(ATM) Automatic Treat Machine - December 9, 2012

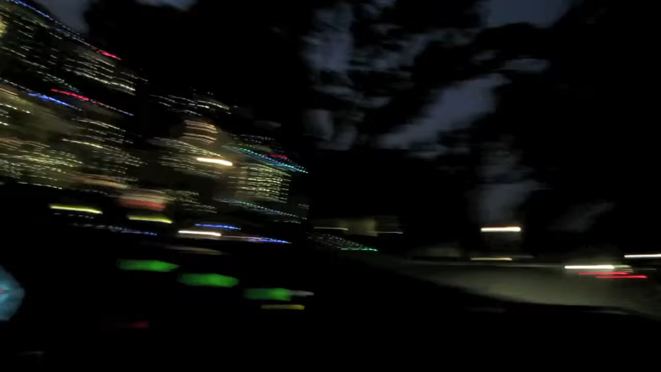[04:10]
Oh, look at this one. Hello, we're looking at lights. You guys are on our light trip with us. Oh my gosh.